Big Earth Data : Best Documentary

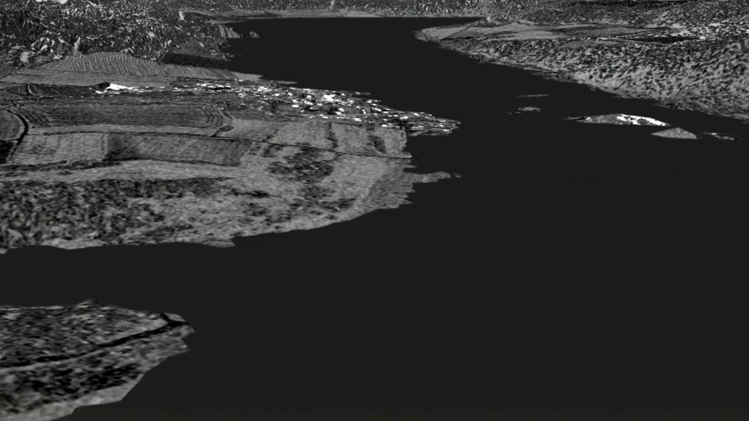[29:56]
experts can recognize which regions are flooded and convert the information into maps.
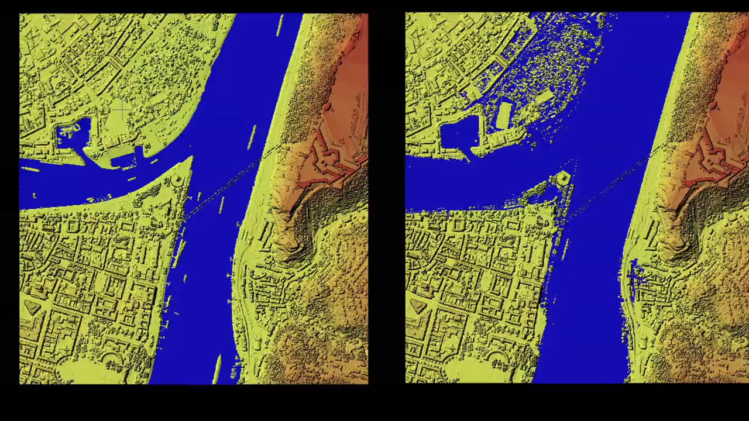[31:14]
When two flooded rivers meet, the situation is particularly dangerous.
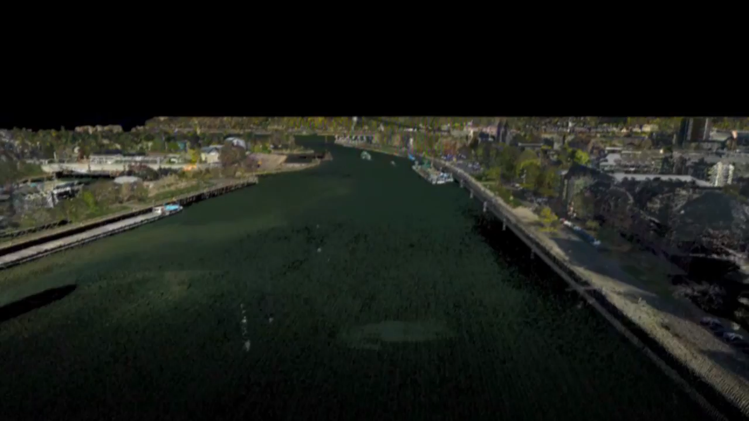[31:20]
The three-dimensional model relies on millions of measuring points. Precise simulations like this are used to help plan dikes and make residences flood-proof.